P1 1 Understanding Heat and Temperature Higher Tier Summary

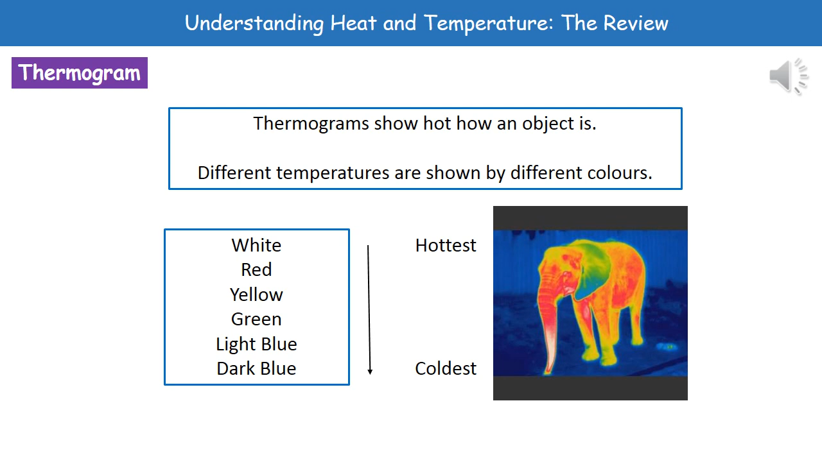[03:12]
So the surroundings there are the coldest of all those bits. You do need to remember the colors there, so whites, reds, yellows, they're the warm ones. And then the greens, light blues, dark blues are the colder temperatures. So just remember that different colors represent the different temperatures and the name of that image is a thermogram. So yeah, coming back to you, I'm going to read that a little bit here first and up put my därekio and right now. See you again soon, next time. Just like doing the biode. I've kind of remember the statistic I ran around over therikad법.